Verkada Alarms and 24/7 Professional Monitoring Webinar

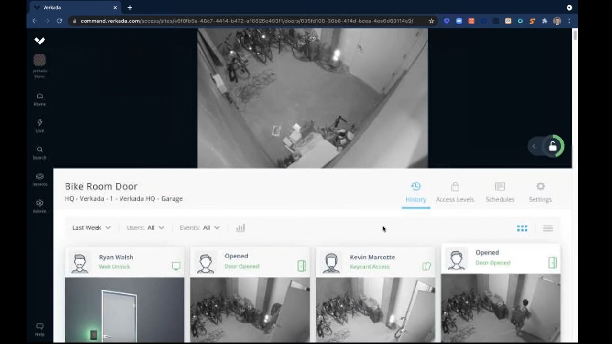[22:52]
We could go ahead and filter for types of events. So if I want to see when the door has been held open, I can go and see these events here as well. We can also see when the door is most active, knowing when people are coming in and out. We can also set schedules remotely. And what this will do is automatically provision those doors on the schedule you set without any manual action needed to be taken.
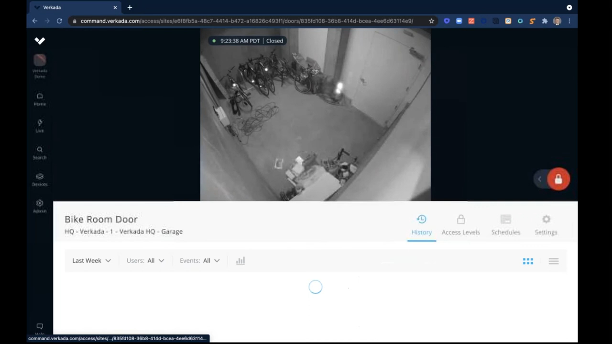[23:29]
if getting these cameras and doors natively integrated is as easy as clicking, adding a camera,
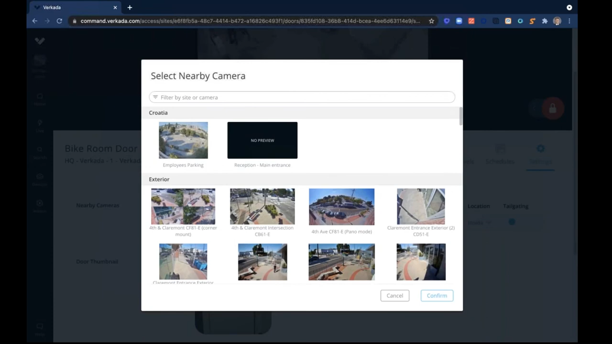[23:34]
choosing the camera that you want to be associated with the door, and then seeing those instances play out in real time.
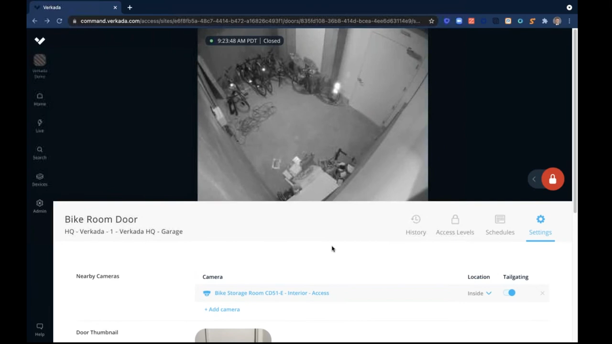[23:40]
A couple important things to note about our access control is that we do integrate with about 95% of HID readers on the market. We do have a proprietary ODSP reader that we manufacture and provide. It is Bluetooth enabled, and we do have geo-fencing as well in beta, something that we could enable for you guys if you do decide to go the Verkata route.